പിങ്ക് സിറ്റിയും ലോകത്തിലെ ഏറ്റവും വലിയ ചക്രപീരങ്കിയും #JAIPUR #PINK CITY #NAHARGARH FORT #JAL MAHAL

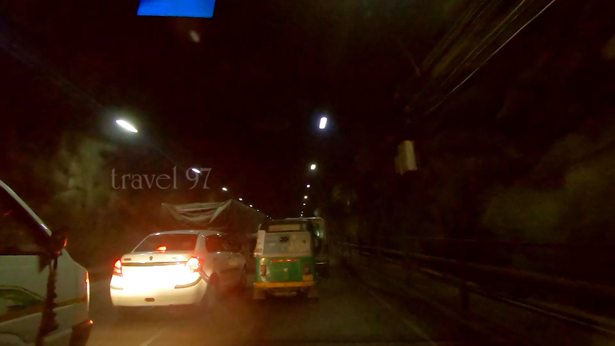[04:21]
ലോഡ് വണ്ടികളൊക്കെ വളരെ പതുക്കെയാണ് കയറി പോകുന്നത്
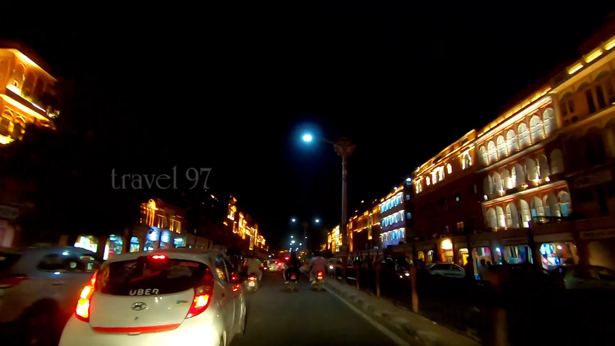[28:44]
പകല് കാണുമ്പോൾ ഇതൊന്നും ഫീൽ ചെയ്യുന്നുണ്ടായിരുന്നില്ല, പക്ഷെ രാത്രിയിൽ അതിലേ പോകുമ്പോൾ നല്ല രസമായിട്ടുണ്ട്.